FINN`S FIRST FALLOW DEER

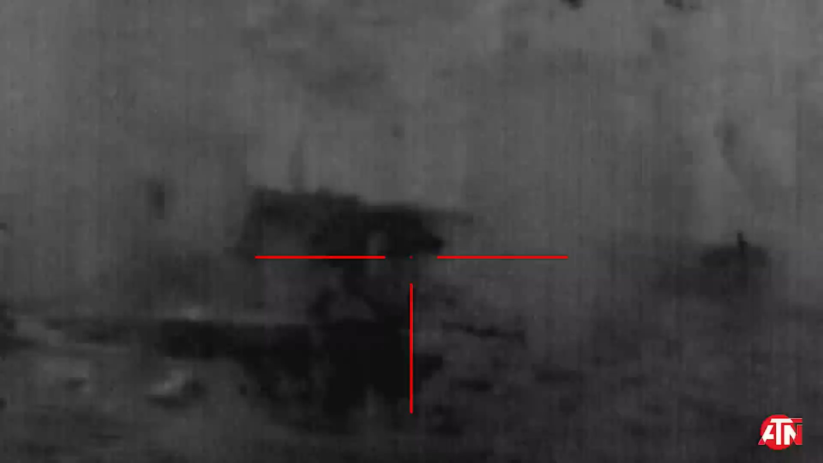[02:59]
There's a doe from last night. We just had a wedge tail. Wedge tail's helped himself.